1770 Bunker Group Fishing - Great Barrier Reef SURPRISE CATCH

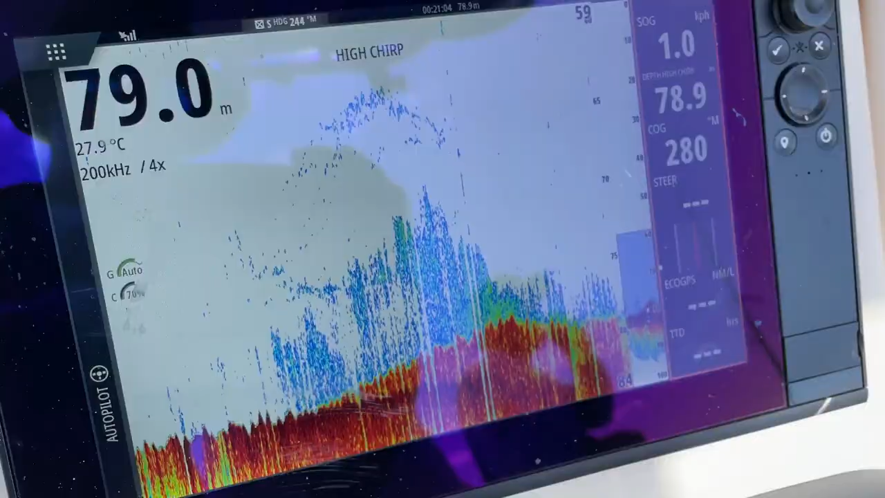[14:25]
On screen: water 27.9°C
Well, there's a mark we've shown you before, guys, that we found when we're travelling.
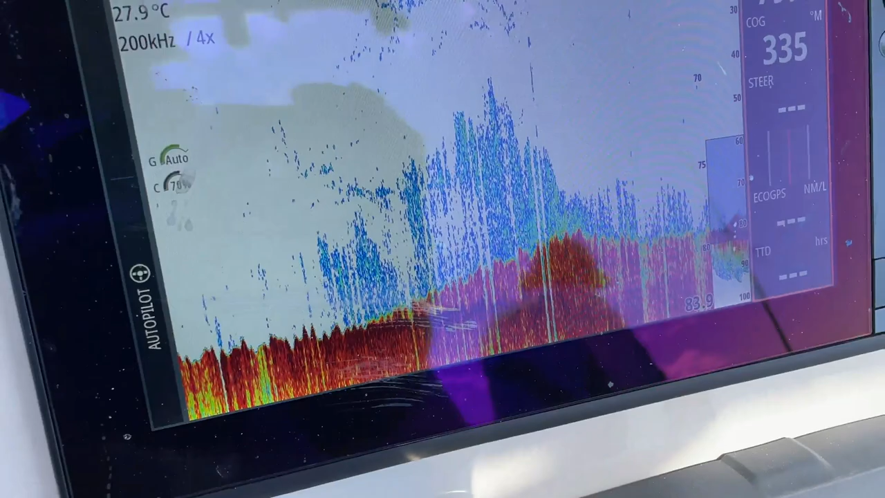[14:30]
On screen: water 27.9°C
Um, Lisa's just plucked the 20 kilo plus AJ off it. And, uh, we've got a couple of nice mountain rock cards and red throat as well. So, to show you, pay attention to your sound, huh?
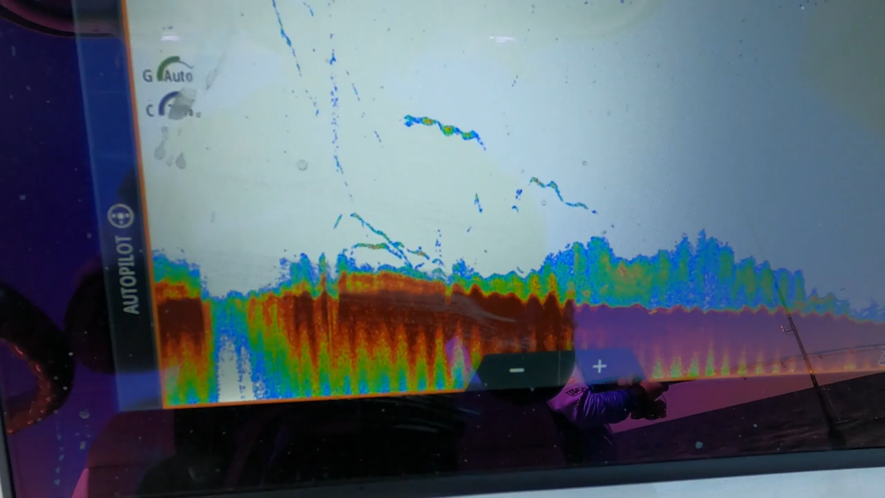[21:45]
that's what that's what we actually fish in there guys that's the coral trout that I marked before and
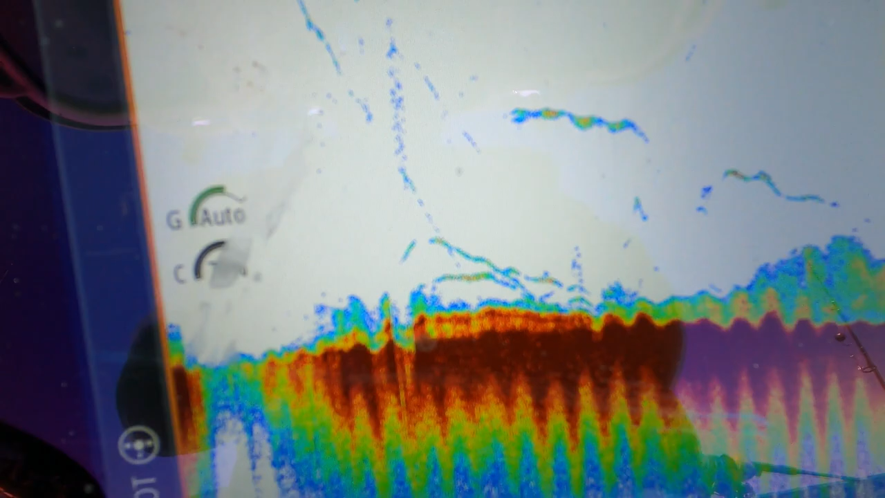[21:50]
yeah only fishing in 27 metres of water
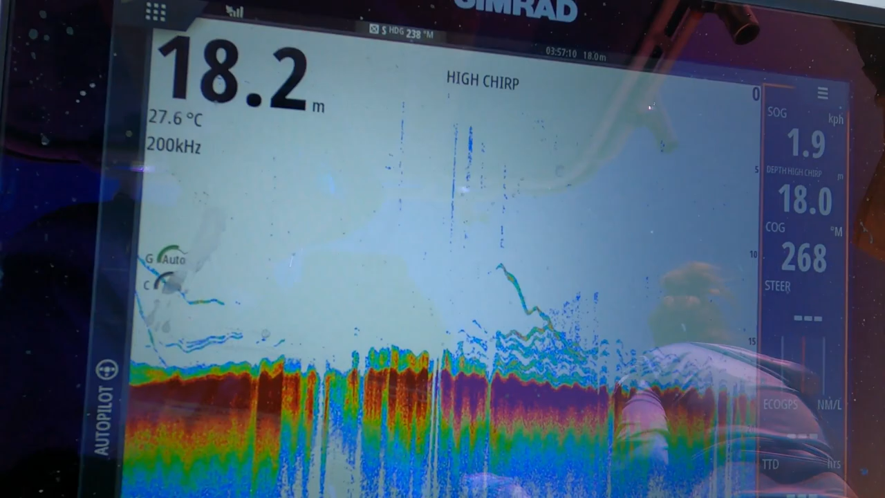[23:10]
On screen: water 27.6°C, speed 1.9 km/h
let me just mark some nice fish there guys
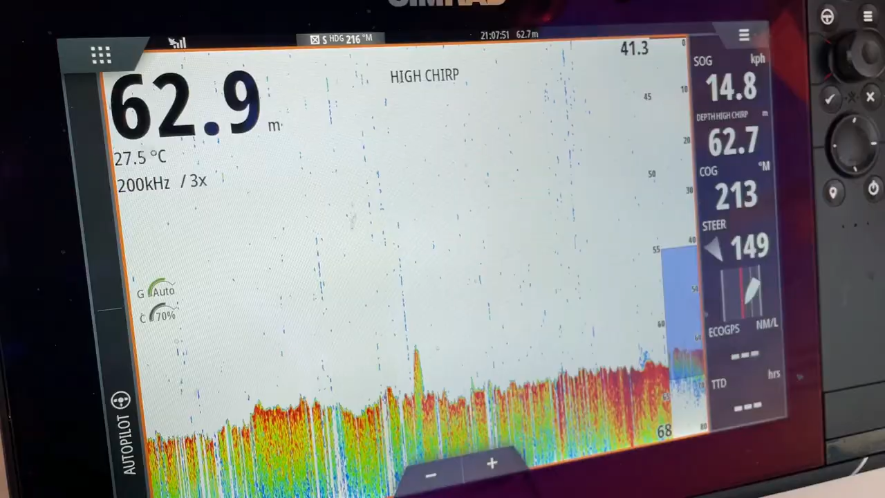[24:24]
On screen: water 27.5°C
there we go guys just been travelling at about 25 knots
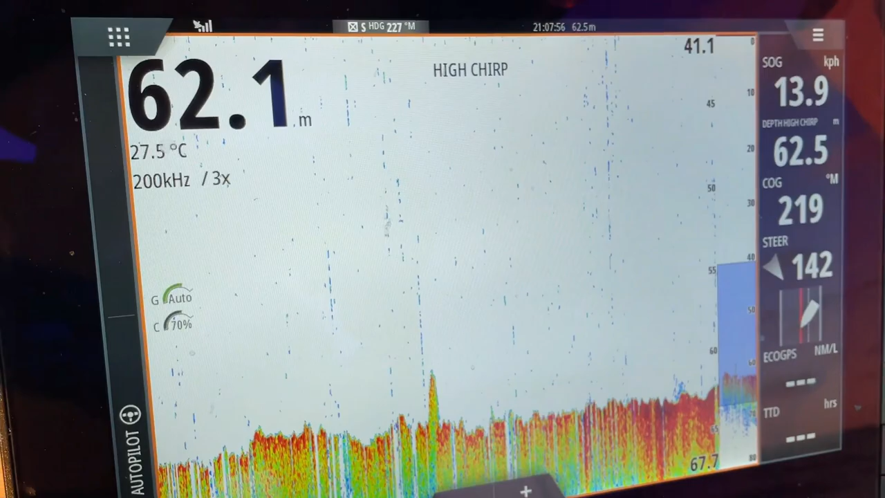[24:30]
On screen: water 27.5°C
and we've left another little lump in 62
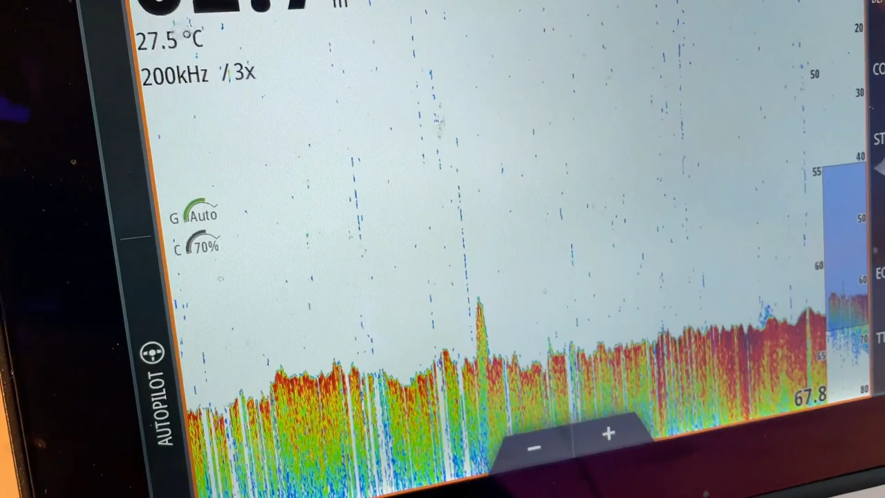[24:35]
On screen: water 27.5°C
so we're just going to drive back over it and see whether there's any fish sitting on that little rock